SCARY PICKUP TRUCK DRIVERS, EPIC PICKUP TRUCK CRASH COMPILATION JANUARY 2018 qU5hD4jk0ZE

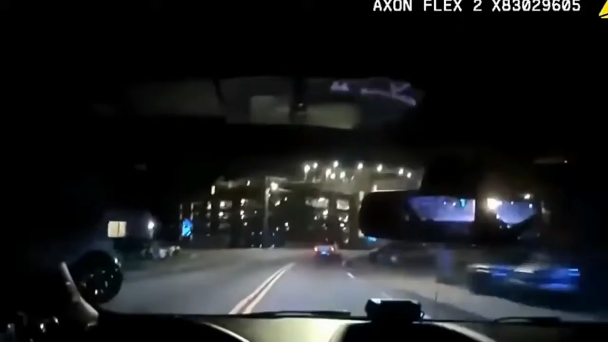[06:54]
He just lost it and crashed. He just crashed.
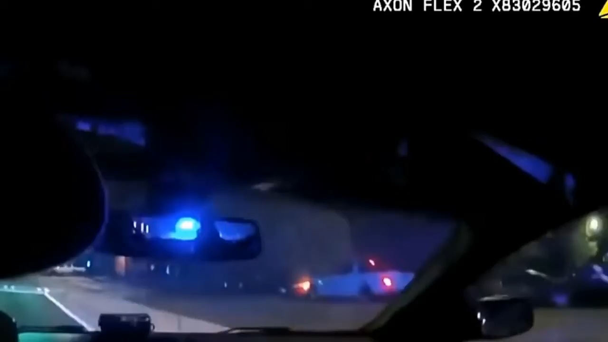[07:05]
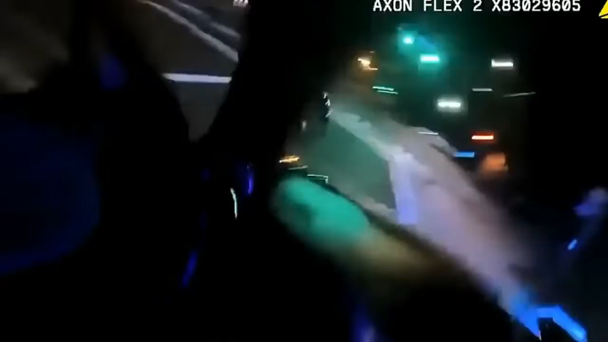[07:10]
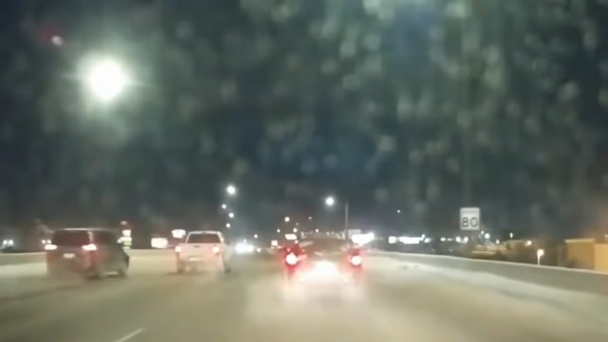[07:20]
Back then, you can't do it online. You had to go there. Oh! Are you okay, shit. Kevin? Wow!
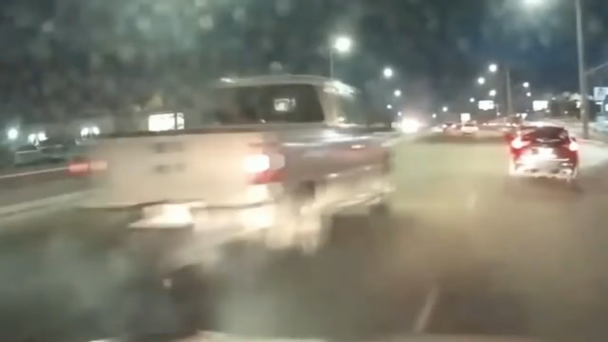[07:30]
Hit and run. Kevin, did we stop? No. Stop! It's broken. Stop, please. Can we call the cops? Yeah. Are you okay? Holy shit. Kevin, are you okay? I'll call the cops. Holy shit. Kevin, I'll call the cops. I couldn't see his license.